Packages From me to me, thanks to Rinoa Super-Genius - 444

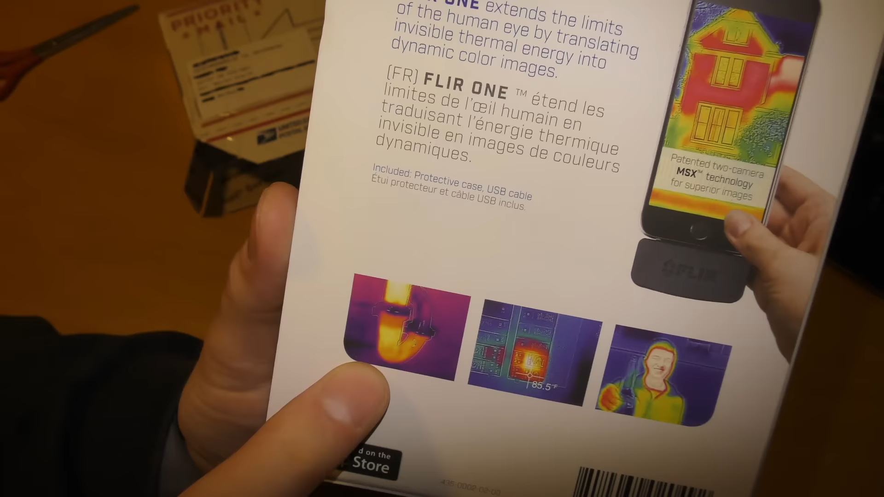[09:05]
pipe where is it hot where is it cold another example some guy